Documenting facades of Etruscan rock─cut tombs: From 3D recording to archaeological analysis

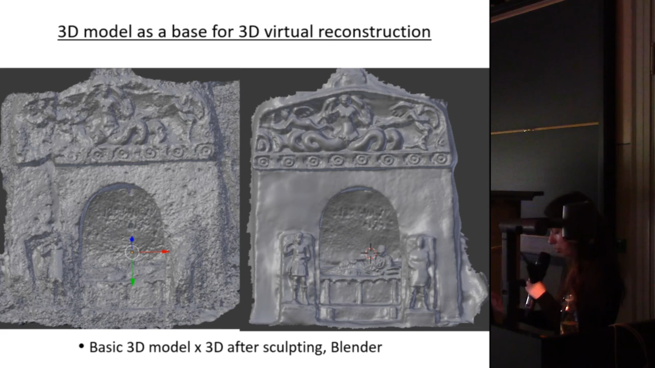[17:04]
And I used different shape brushes. And I sculpted it into a form that I suppose that could be. My hypothetical interpretation of how it was. Since the model was very heavy and the computer was not able to work with it so good. So I had to perform retopology. It's basically to sculpt a new,
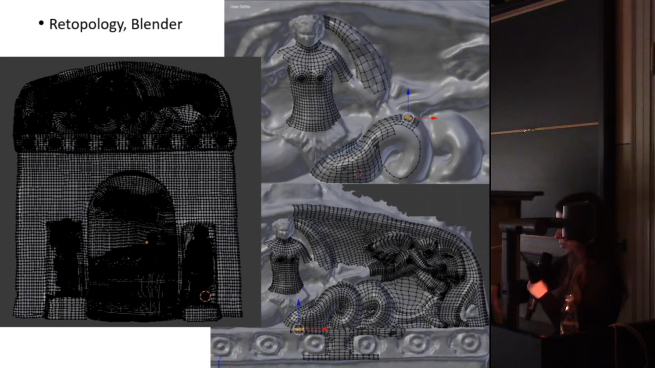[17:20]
to make a net of points on the basic model. And to have it much more simpler.